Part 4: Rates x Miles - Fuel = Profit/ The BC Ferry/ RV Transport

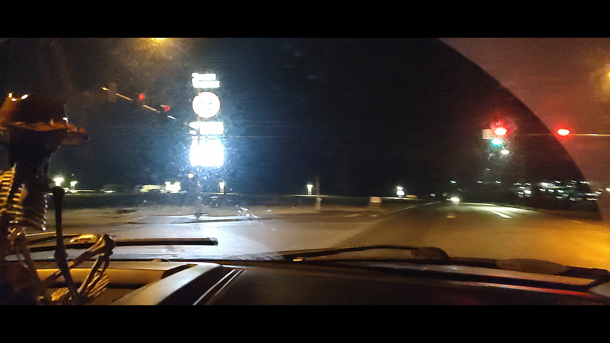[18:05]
We're back in America, and we have made it back to the Lumi Bay Travel Plaza,
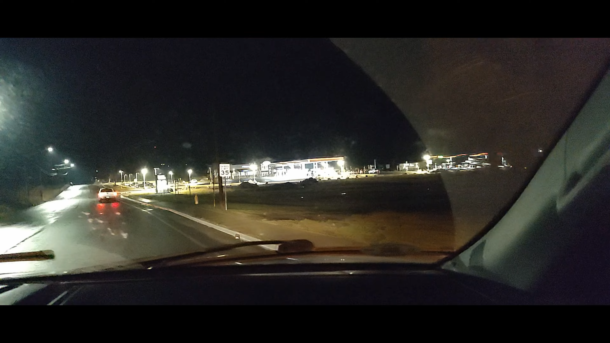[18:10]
where our friend Chris is waiting for us without a load, because he delivered earlier today to Vancouver Island and then just came on back. That's Chris right there in the black truck, and this is where we're going to hang out tonight and head to Pendleton tomorrow.